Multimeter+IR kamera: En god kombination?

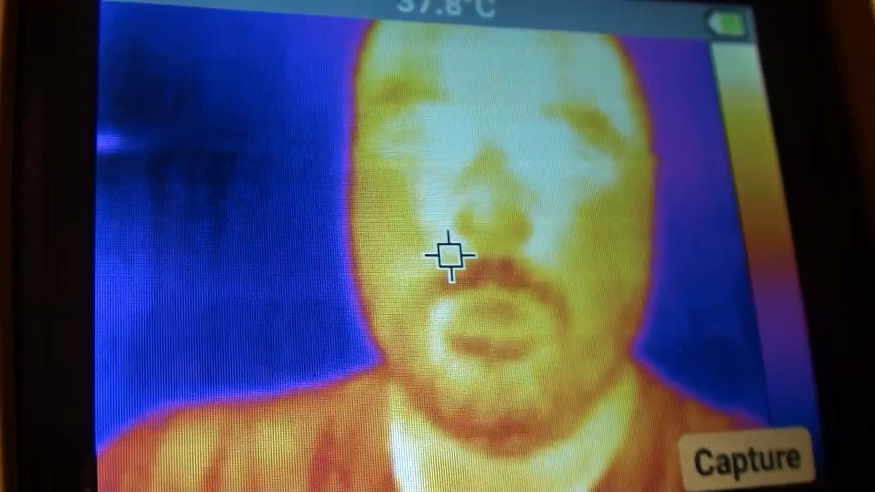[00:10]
Jeg har fået mulighed for at lege med en dims. De super intelligente seere kan måske gætte, hvad den dims kan.
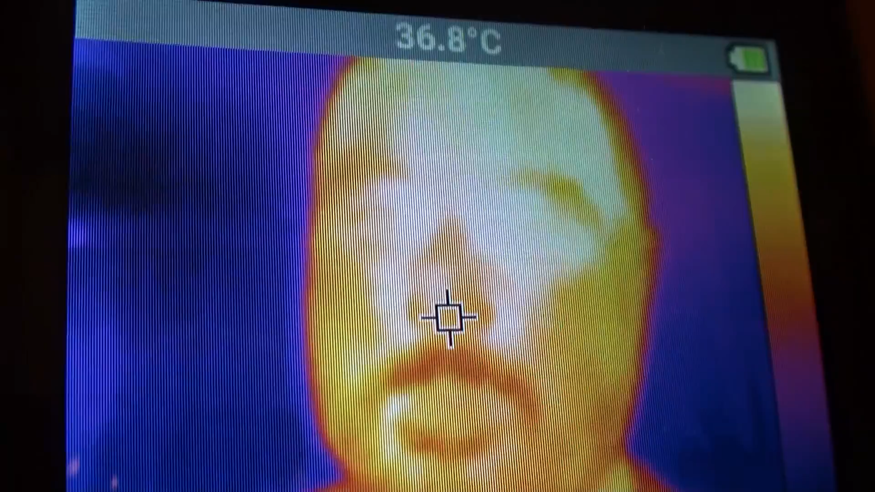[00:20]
On screen: spot 36.8°C
I hvert fald en af de ting, den kan. For det er nemlig et multimeter. Jamen hvad? Multimeter?
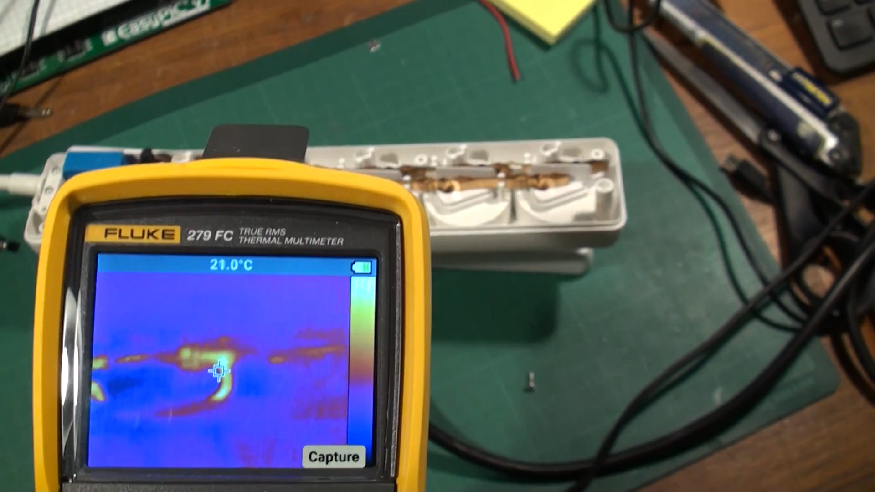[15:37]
On screen: spot 21.0°C
I kan allerede se det nu. Den der ledning der.
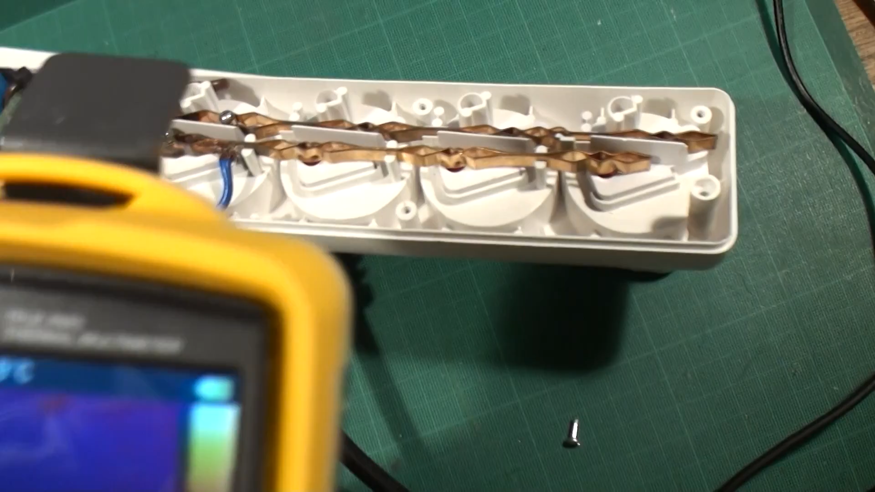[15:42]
Hvis jeg lige filmer ved siden af. Så kan I se ledningen lige der. Kan I se den der? Dårlig forbindelse.
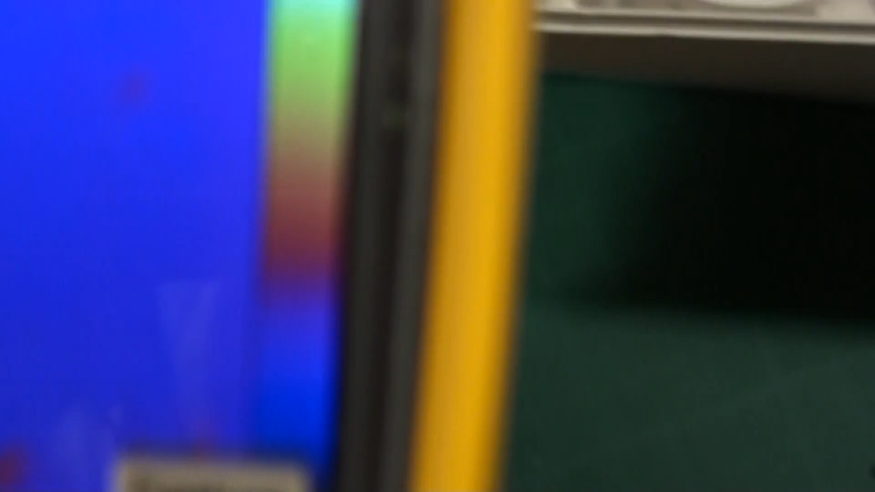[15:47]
Prøv at se, hvordan den ser ud, når man kigger på skærmen.
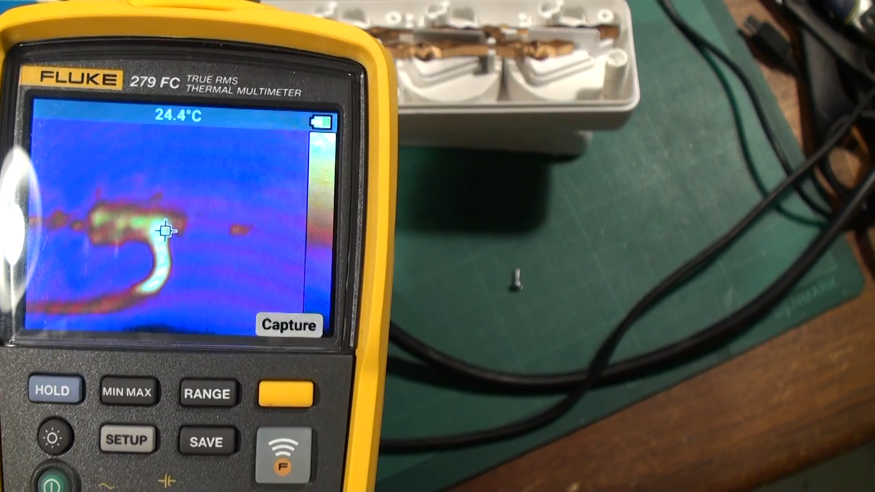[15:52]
On screen: spot 24.4°C
Lige der i samlingen. Og sørg mig, om ikke kedlen begynder at blive varm.
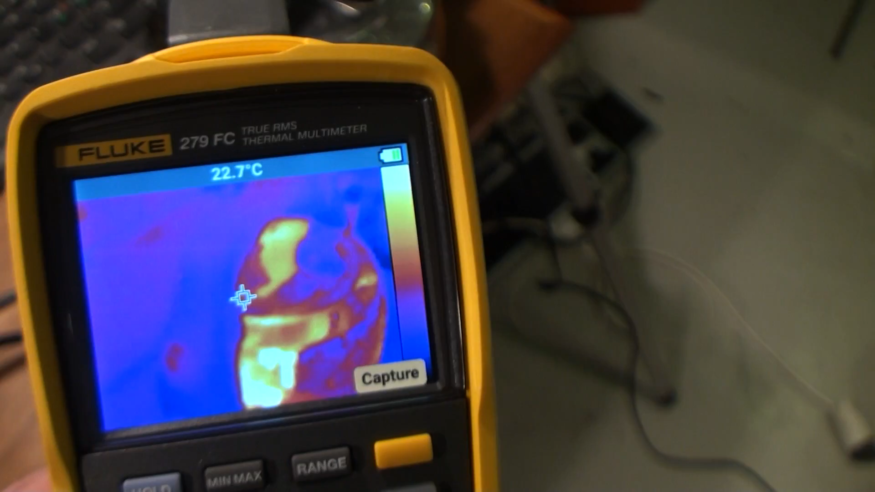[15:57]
On screen: spot 22.7°C
Det er så ok.
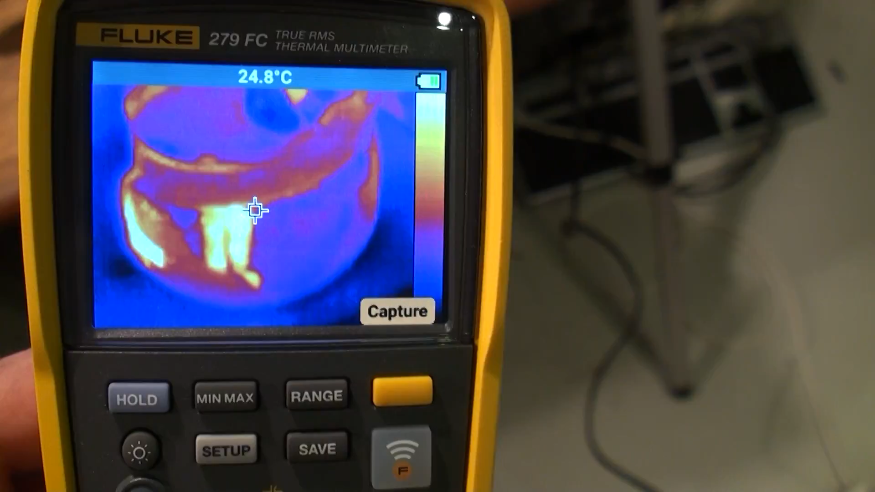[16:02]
On screen: spot 24.8°C
Læg mærke til, at når man filmer sådan en kedel som den her. Så er den sådan. Noget ser meget varmt ud.
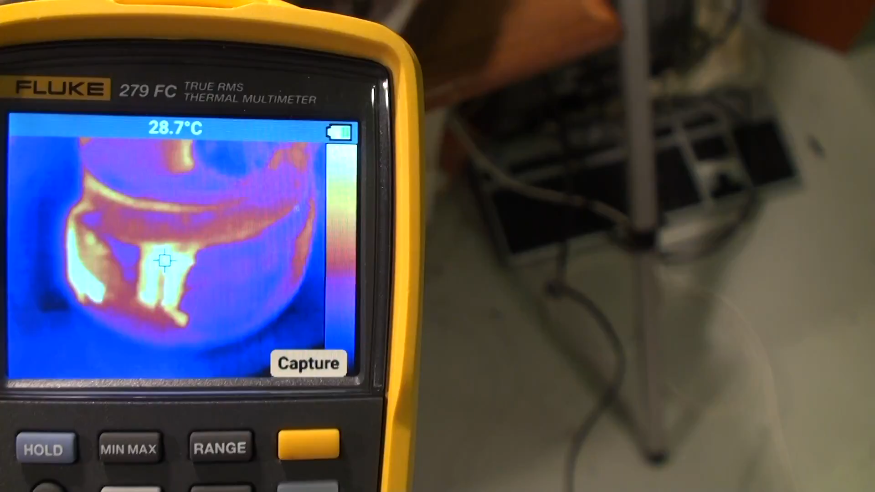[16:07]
On screen: spot 28.7°C
Lige der for eksempel. Og der ved siden her ser det ret koldt ud. Der er 22 grader der.
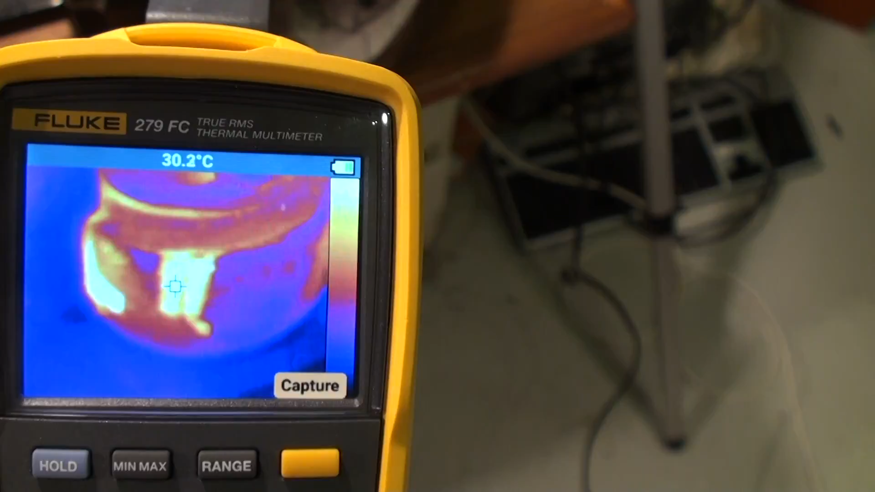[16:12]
On screen: spot 30.2°C
Og der er 30 grader der. Og det er fordi, at vi har filmer en blank overflade, som I kan se. Det skal man være opmærksom på, når man bruger sådan et termokamera.
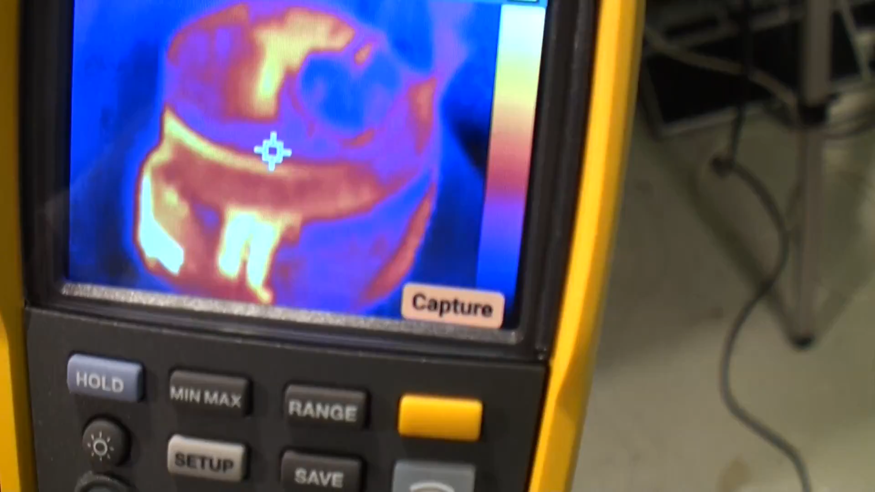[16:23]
At hvis man filmer blanke overflader, så bliver man snydt.
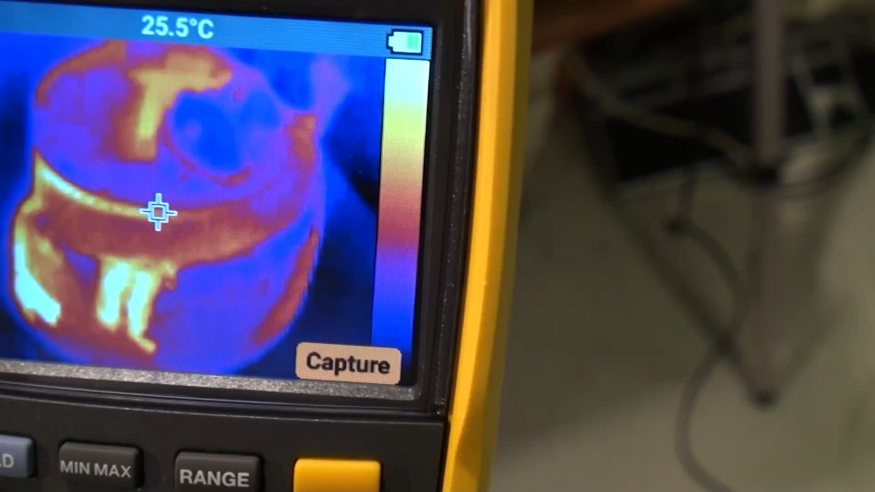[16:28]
On screen: spot 25.5°C
Fordi at så måler man ikke rigtigt. Så det skal helst være sådan lidt matte overflader. Så får du den bedste måling.